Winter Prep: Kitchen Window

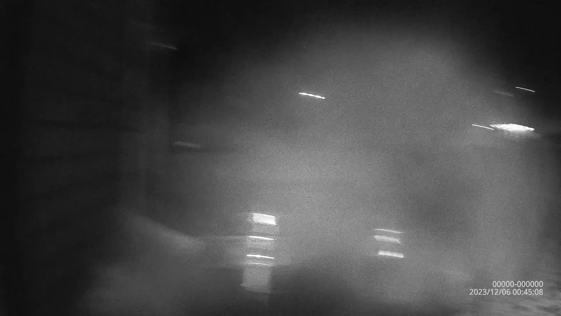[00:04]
all right it is not pleasantly warm outside and I have an issue that I am trying to trying to fix and I think I have an idea but come on lights give me lights okay turn on my headlight here
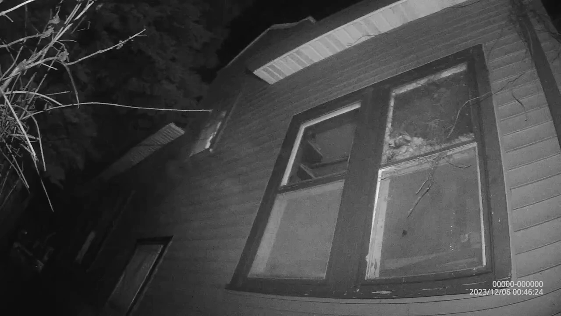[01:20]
is the kitchen window and it is not it's not gonna hold tape we've already tried that
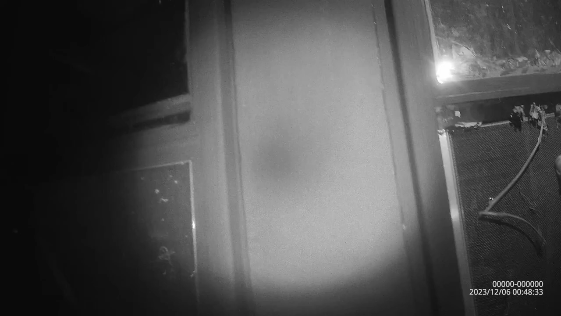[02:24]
originally or actually when they when they remodel the kitchen originally there's way back before we bought the house they cut through the window frame on the inside and installed the counter above the frame so the bottom of the window is lower than the actual and you can see it in there if you can see the top of the top